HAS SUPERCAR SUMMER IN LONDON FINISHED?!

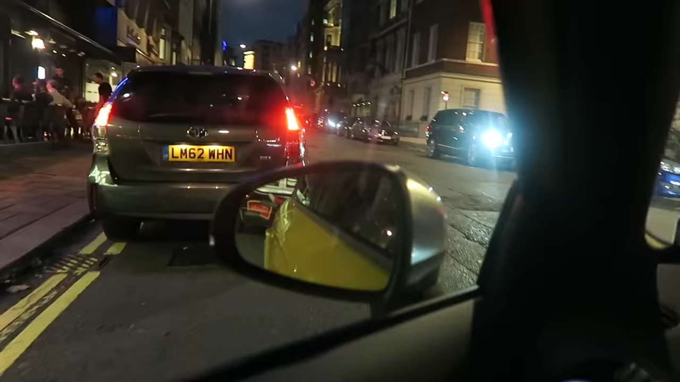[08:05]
so cool spotted a Bugatti this is what I saw yesterday but didn't film it
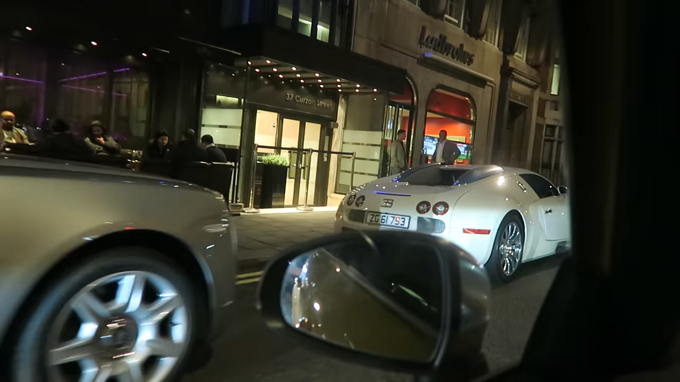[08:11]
it's not the Chiron but this is older brother
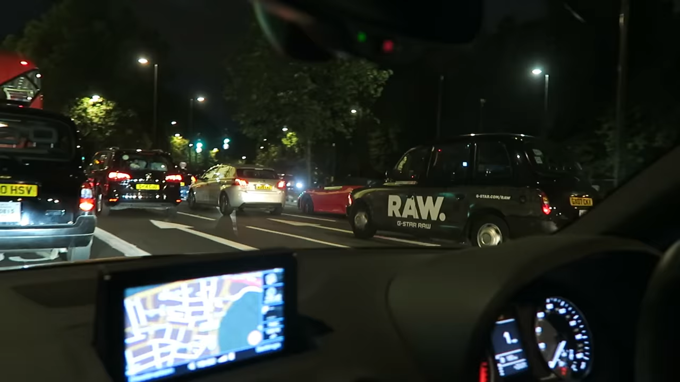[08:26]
that sounds quite cool it's quite high pitched quite high pitched
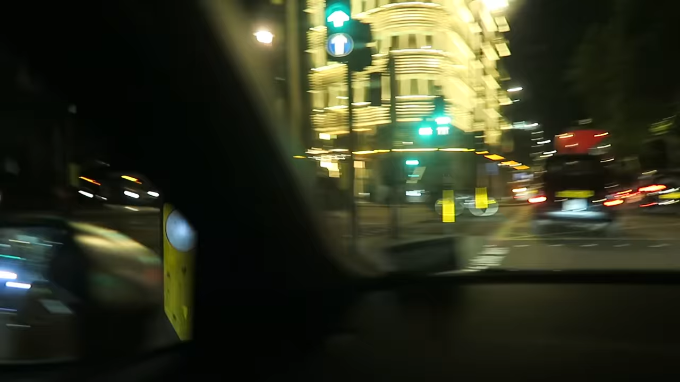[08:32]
GT3 RS Aventador, ah the P1 is there
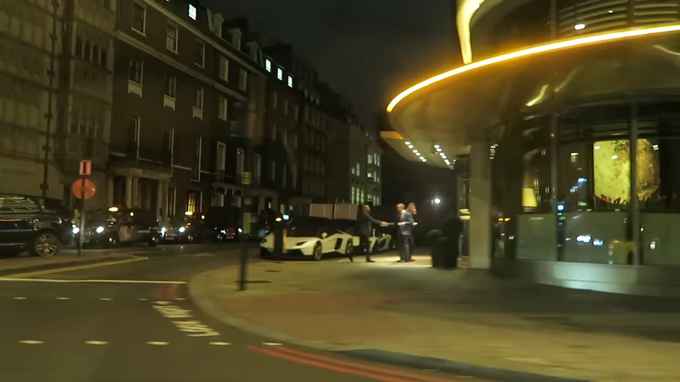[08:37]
white crew at the 45 Park Lane we were just talking about this
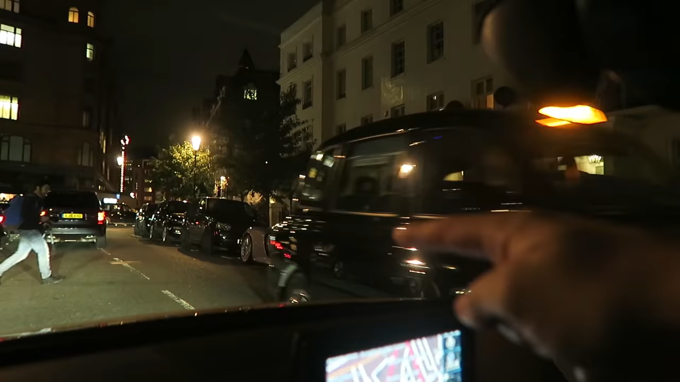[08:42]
car because it disappeared but nope it just parked two minutes away from us and then we've got an Aventador SV as well
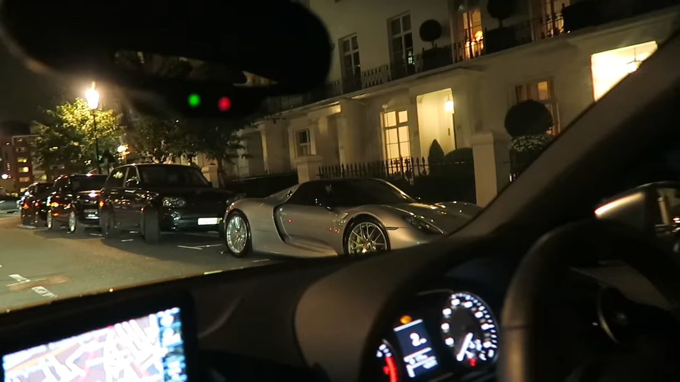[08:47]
yes
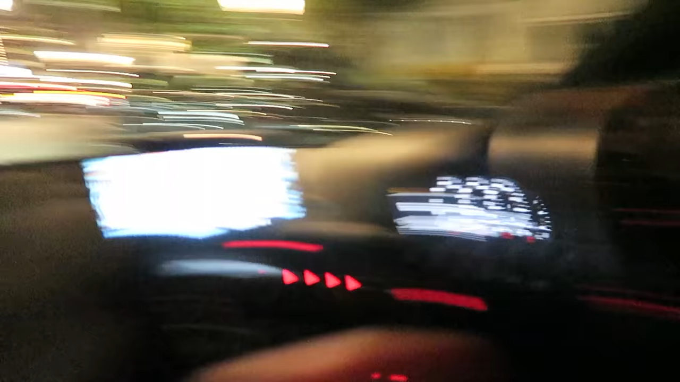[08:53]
that M1 8 is sick ah and the Bentayga Mansuri Bentayga
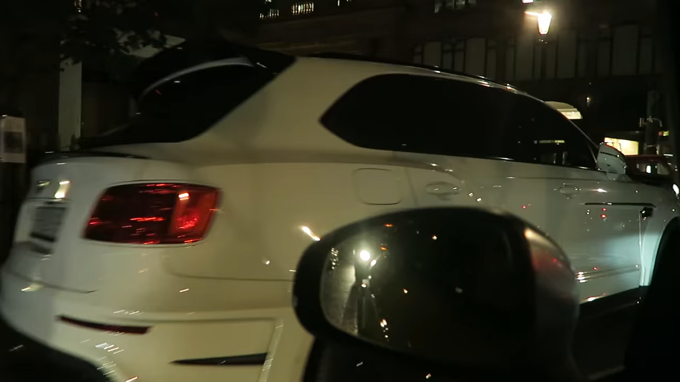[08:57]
very nice I thought London was dead but there's definitely,
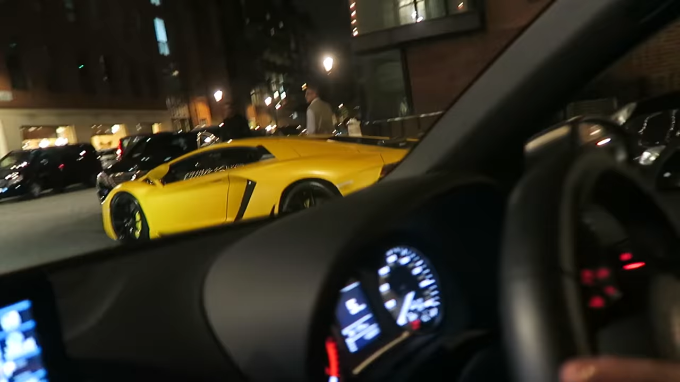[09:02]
definitely supercars what are you pointing at?
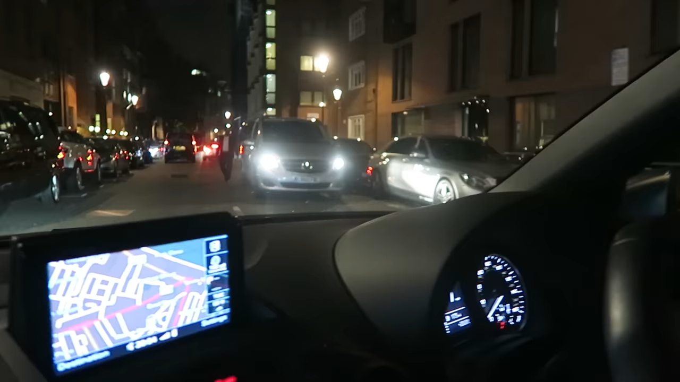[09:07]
oh it's the gold 458 ah where is it? ah here gold 458 Spyder
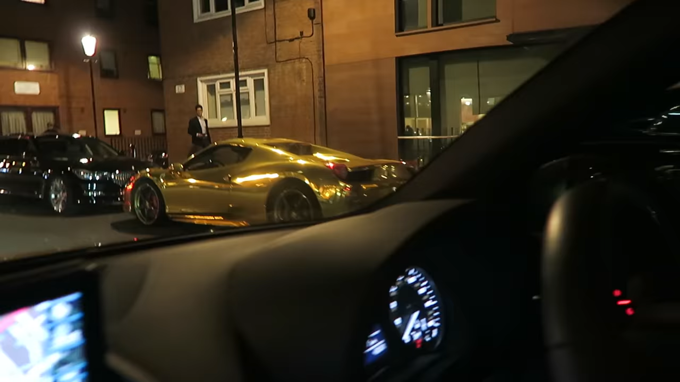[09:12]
and the diamond Cielos
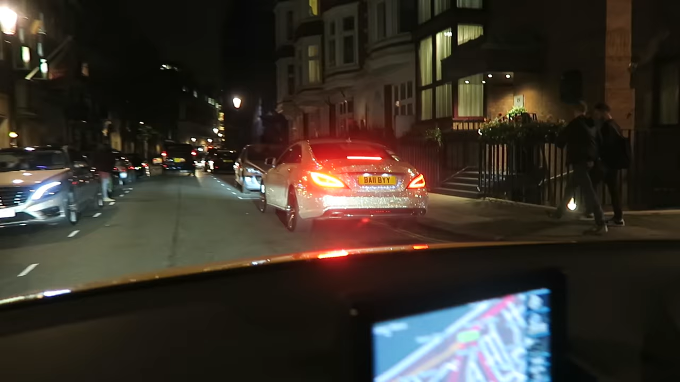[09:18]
well, I think it's safe to say that London is still booming even though it's mid-September good play is he saying piss off Wallace?
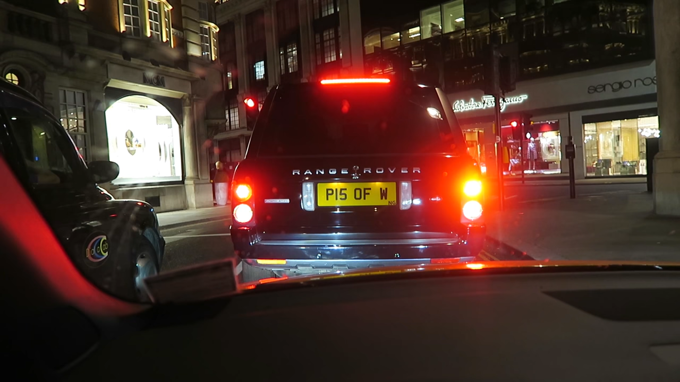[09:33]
yeah that's what I was thinking dammit what was that? I think a Ferrari just went past either a Ferrari or a Lotus Evora but either way